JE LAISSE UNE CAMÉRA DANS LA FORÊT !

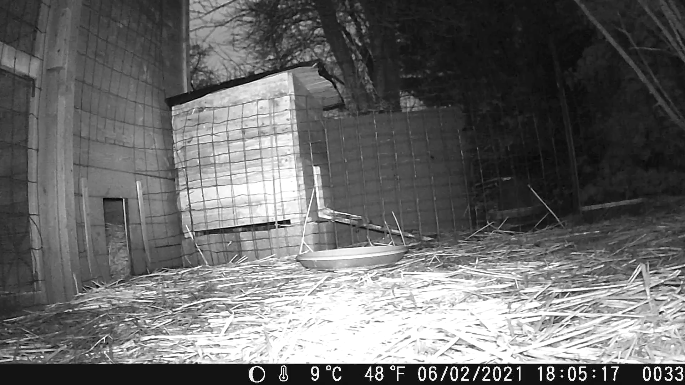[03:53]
Ah là vous l'avez vu ? Donc là il est juste sous le deuxième poulailler. Donc c'est un gros rat. Il regarde un peu si tout le monde est couché. Et il va rentrer dans le poulailler principal.
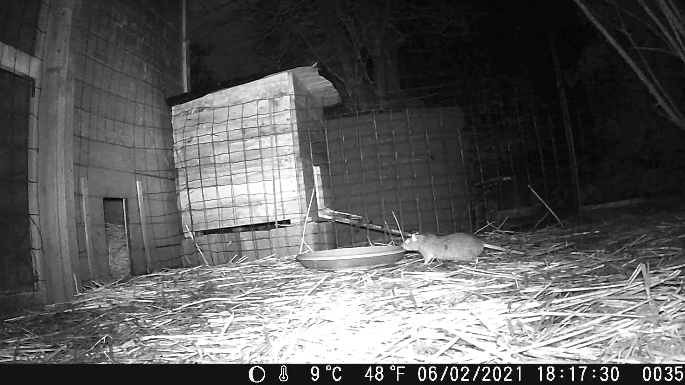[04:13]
Pour aller manger dans la gamelle des poules. Il est revenu une deuxième fois à 7h40 du matin. Donc on ne l'a pas vu de la nuit. Il est vraiment venu le soir et le matin. Voilà donc grâce à ces images on sait maintenant qu'il y a au moins un petit peu de la nuit.
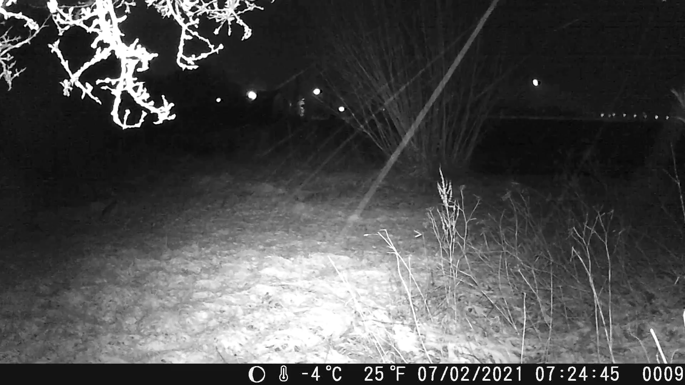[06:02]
Il va rester quelques secondes. Et hop il s'en va. Alors je vous repasse les images en zoom. C'est un petit lapin à gauche.
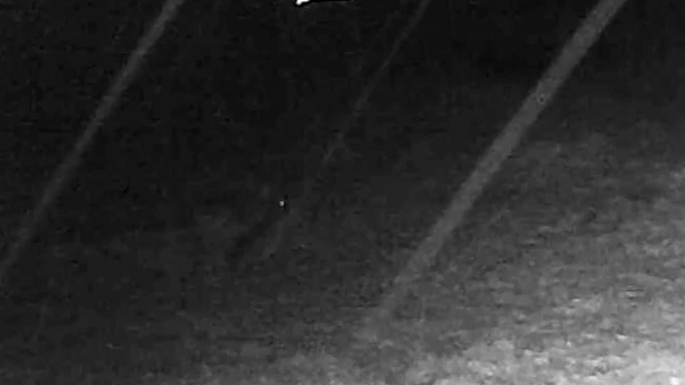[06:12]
On le voit il bouge ses oreilles. Il renifle un petit peu l'air. On voit ses petits yeux qui brillent dans le noir. Et hop il part en courant. Vous voyez que ce n'est pas évident à voir. Et du coup suite à cette prise on est revenu mettre la caméra au même endroit. Et malheureusement on ne le filmera qu'une seule fois.
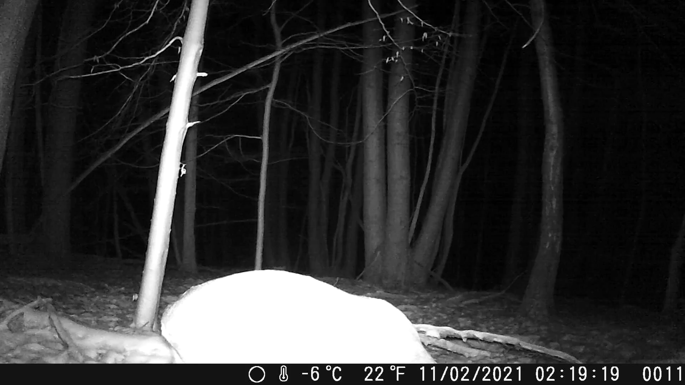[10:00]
Il doit être je ne sais pas moi un mètre ou deux. Un petit chevreuil. Un jeune mâle je pense. On dirait qu'on voit ces petites cornes qui commencent à pousser. Et voilà. Il n'est pas resté longtemps malheureusement. Mais c'est une super prise je trouve. Sachant que j'avais vu les chevreuils pendant la journée.
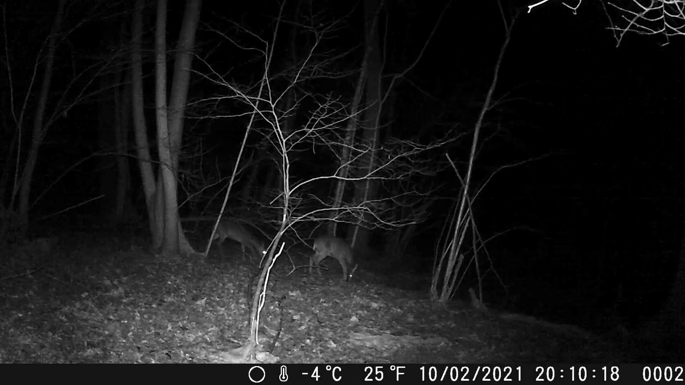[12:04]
On va les voir passer toute la nuit. Donc là on a les premiers qui arrivent vers 20h10. Ils sont deux. Ils reniflent un peu le terrain. Alors 21h30. Vous voyez qu'il y en a un qui s'est installé. Il se prépare pour la nuit.
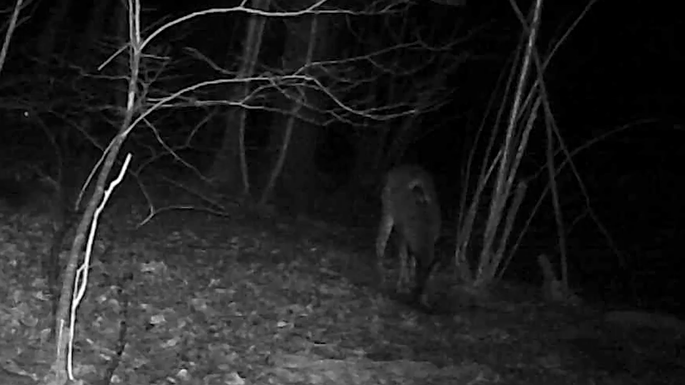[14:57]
Je n'arrive pas bien à voir.
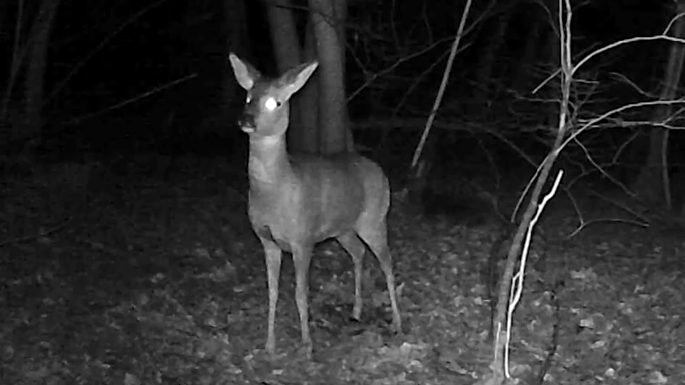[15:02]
Petit zoom sur un chevreuil qui s'est approché de la caméra. J'espère vraiment que cette vidéo vous a plu. En tout cas moi j'ai adoré faire ça. Ça change un petit peu de l'urbex. Donc je pense que j'en ferai d'autres.